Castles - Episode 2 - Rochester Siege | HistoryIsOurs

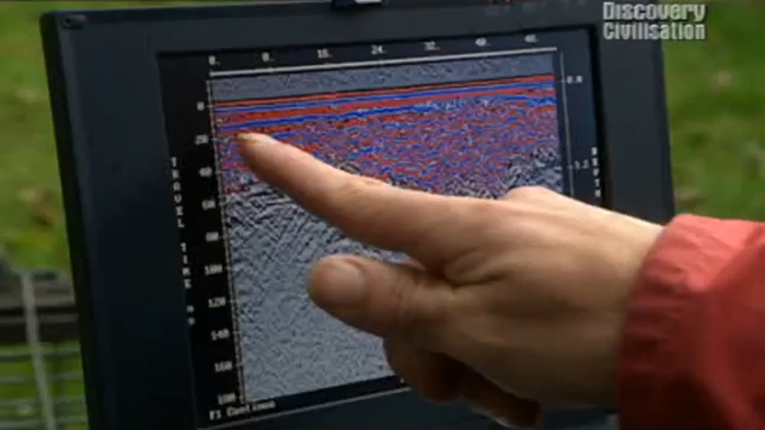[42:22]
this is the data this afternoon on the left here at the beginning of the profile you can see a fairly continuous reflector just beneath the surface and we get up to the corner of the castle which is just here then suddenly the reflector package thickens up and it's